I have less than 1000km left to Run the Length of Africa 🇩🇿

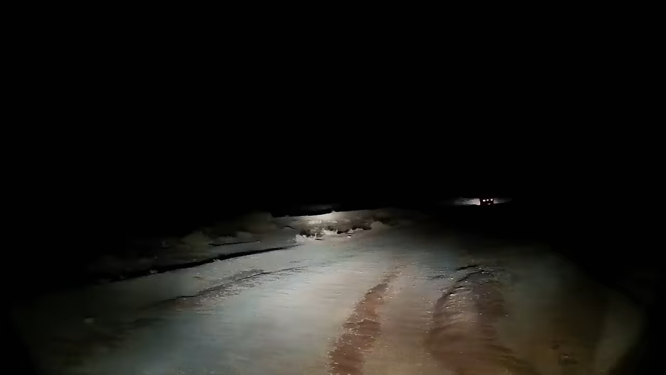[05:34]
So Gus and I plunged down this dodgy dirty track into the desert while Stan and Jamie took the long way around.